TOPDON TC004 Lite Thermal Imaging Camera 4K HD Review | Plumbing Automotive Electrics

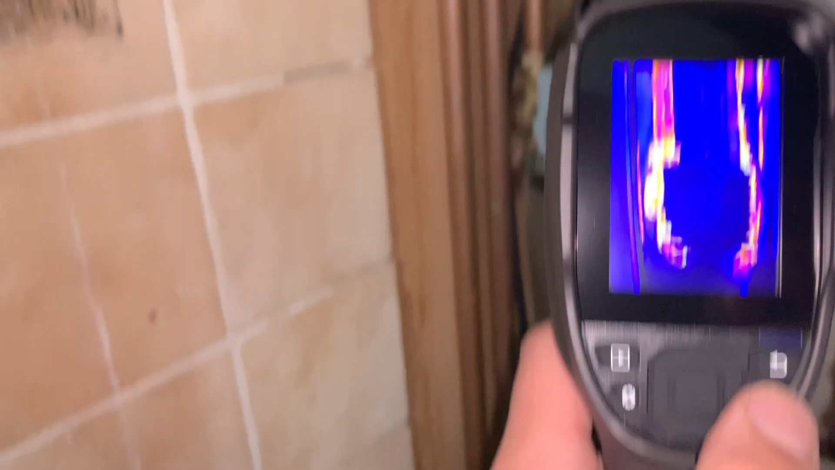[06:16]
so I pushed and hold to turn it on um and here we have
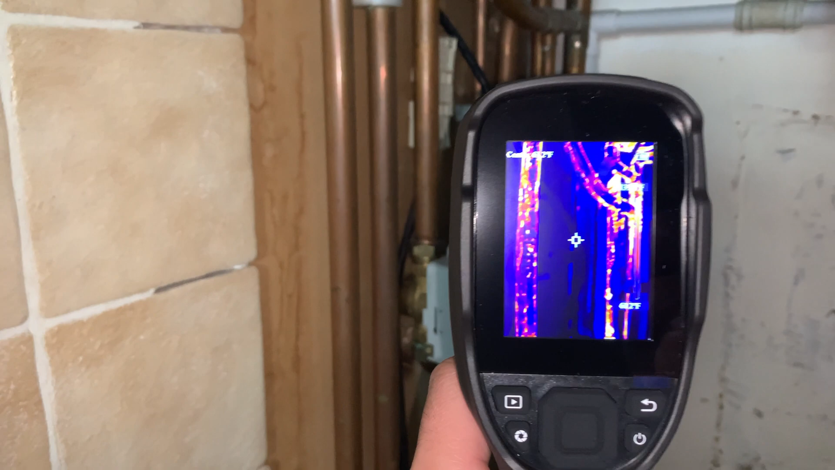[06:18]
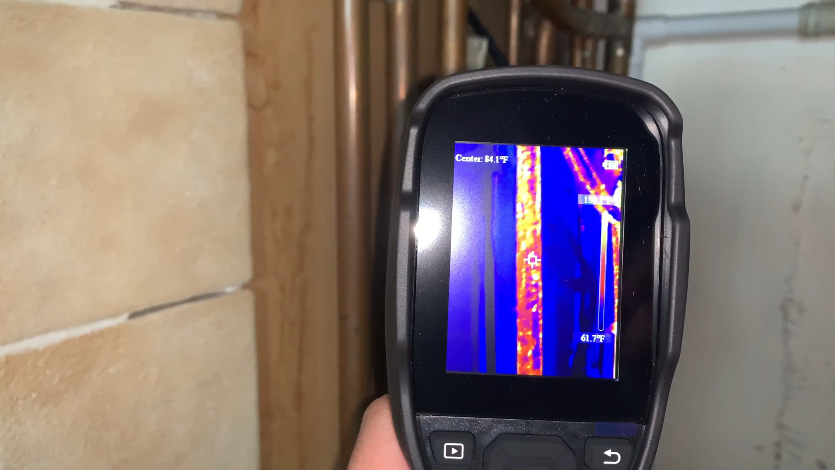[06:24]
On screen: scale bottom 61.7°F
uh you could almost say it's like an x-ray image of the pipes and the system itself
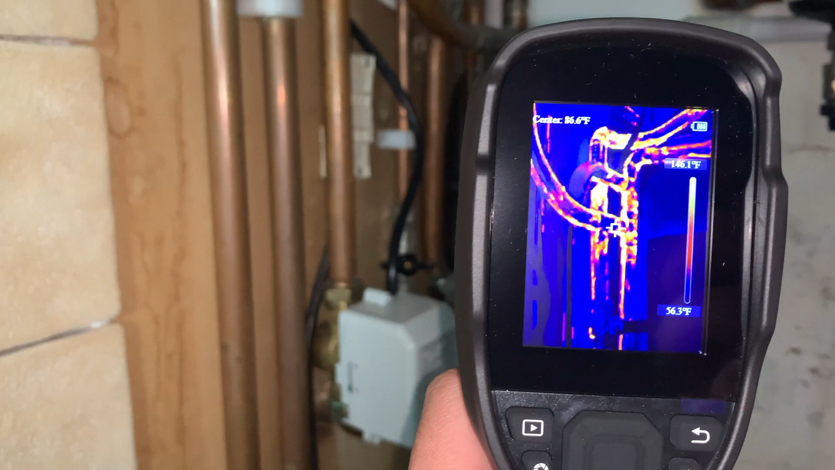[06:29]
On screen: scale top 146.1°F, scale bottom 56.3°F
um so you can see the copper pipes there on the screen and just about and you can see which ones are generating heat
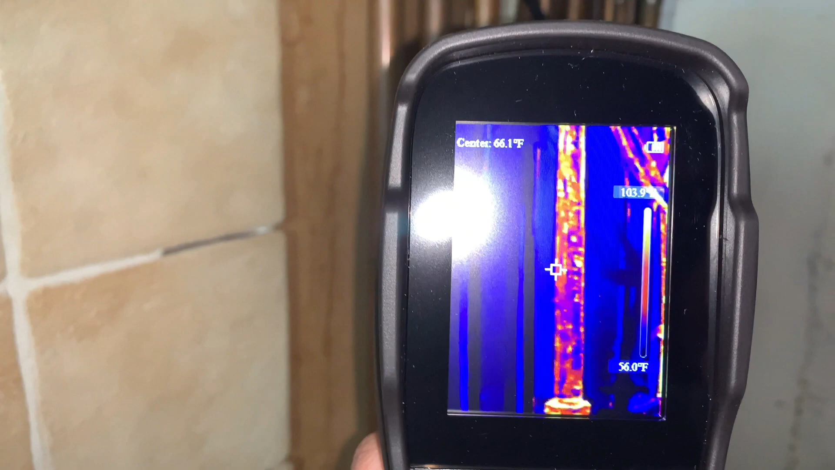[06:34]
On screen: scale bottom 56.0°F
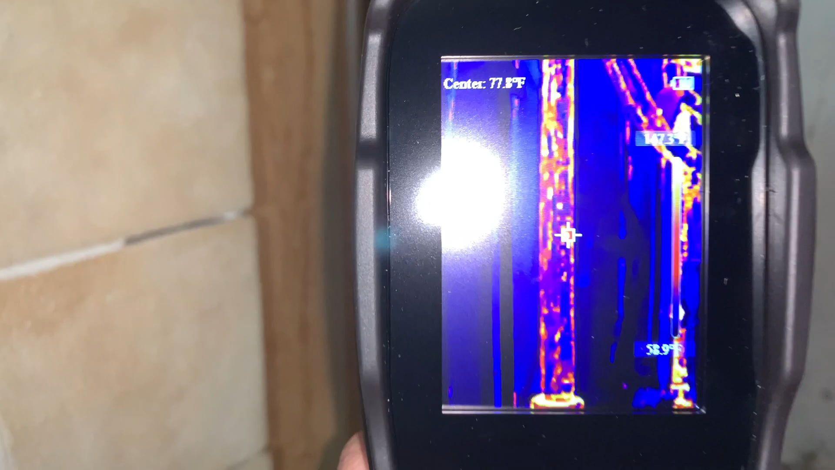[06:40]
and you can see on the display there that it's displaying temperature on the center dot of those pipes getting warmer and warmer and the pipe the the heat is increasing so it is
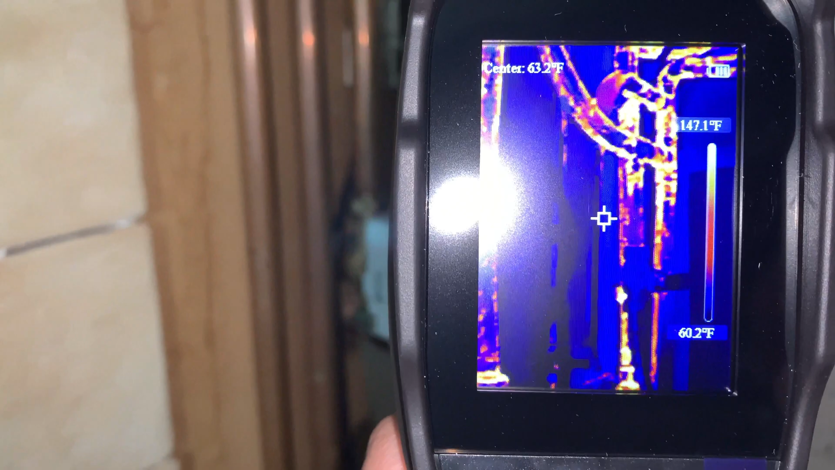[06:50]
On screen: scale top 147.1°F, scale bottom 60.2°F
very clever in what it can do um again you can see the same there but if I wave it over a pipe that's not active
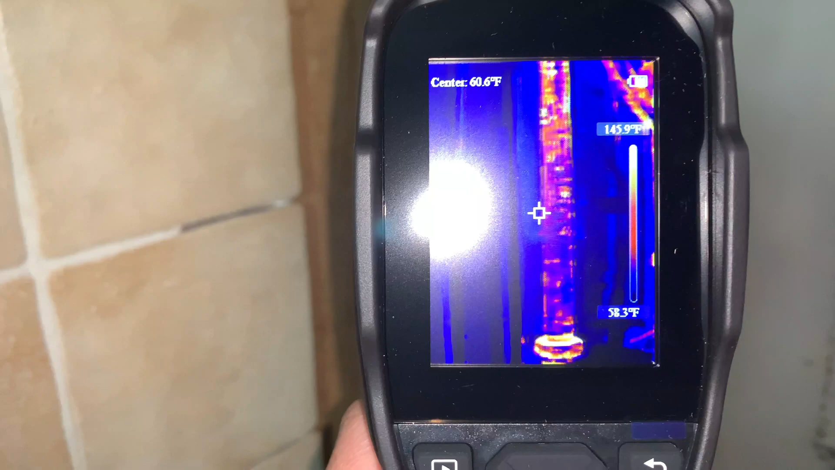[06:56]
On screen: scale top 145.9°F, scale bottom 58.3°F
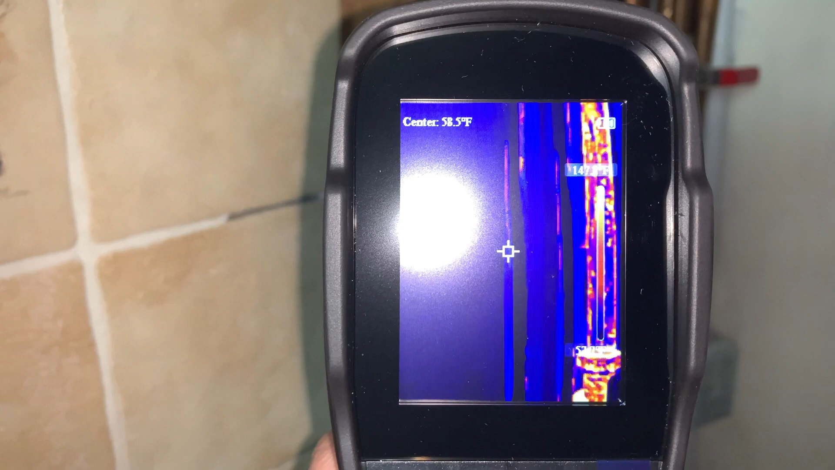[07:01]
On screen: spot 58.5°F
all of a sudden the temperature drops its accuracy obviously is something I haven't got a thermometer to double check or a laser thermometer to double
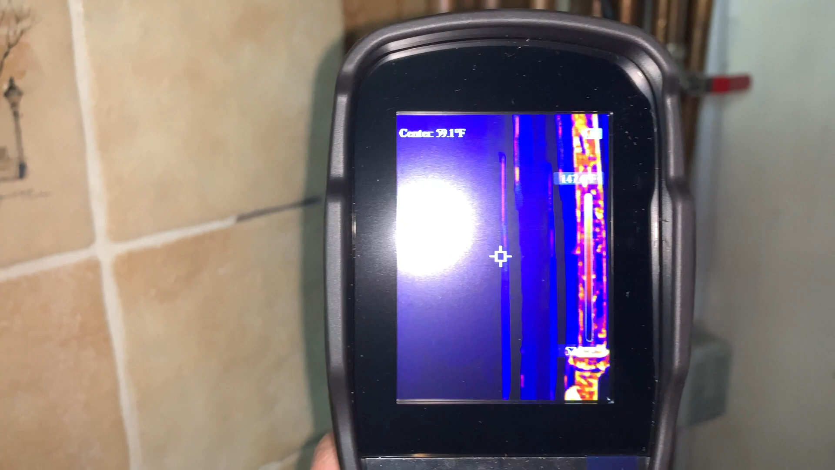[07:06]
check but you get the idea that there is hot water flowing
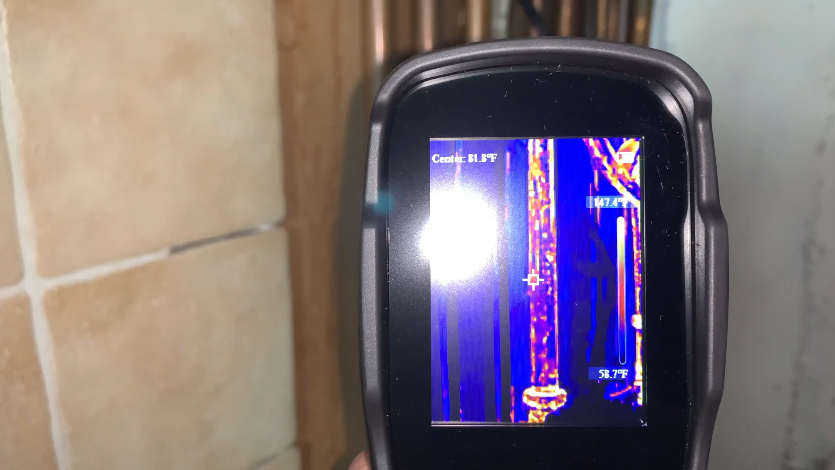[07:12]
On screen: scale top 147.4°F, scale bottom 58.7°F
through those pipes and you can see all the way up all the way down
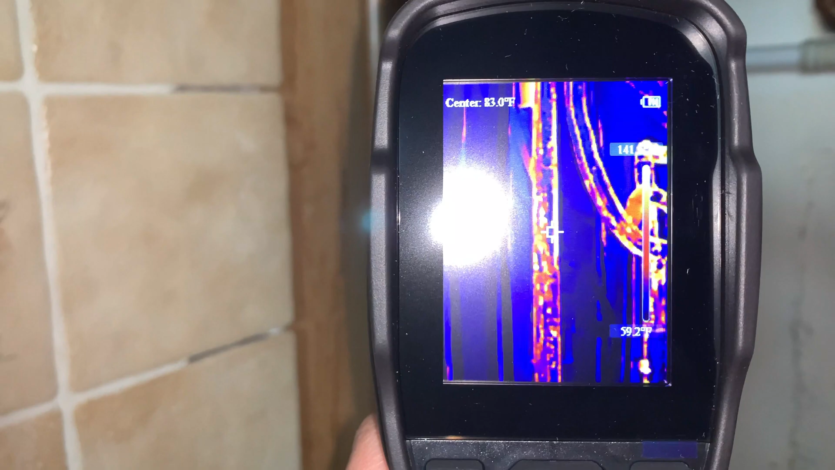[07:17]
um and pretty impressive
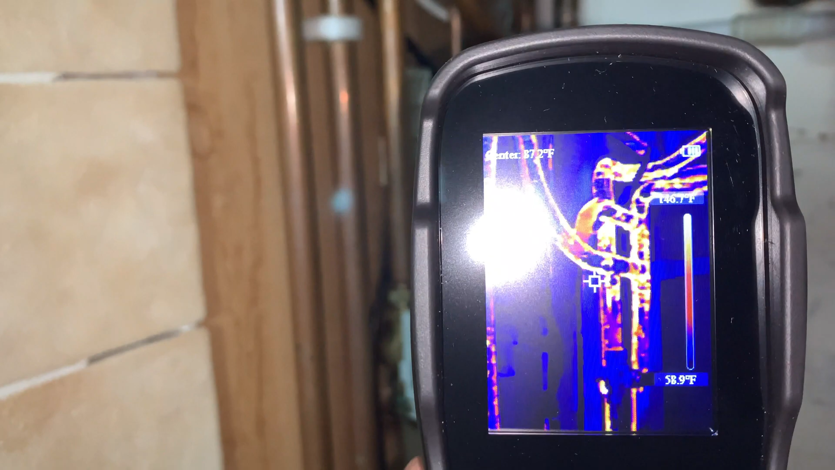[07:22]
On screen: scale top 140.7°F, scale bottom 58.9°F
so I'll go and show you in a car um with a heating
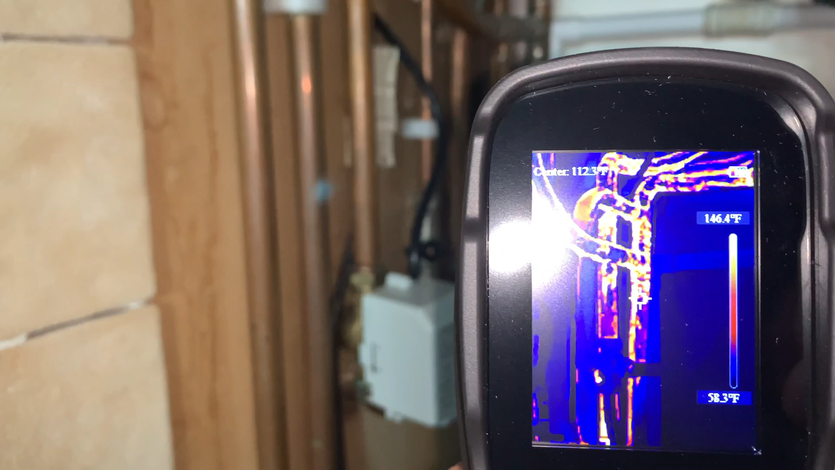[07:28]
On screen: scale top 146.4°F, scale bottom 58.3°F
system on in a car and an ac and I'll show you the difference between the vents and the temperature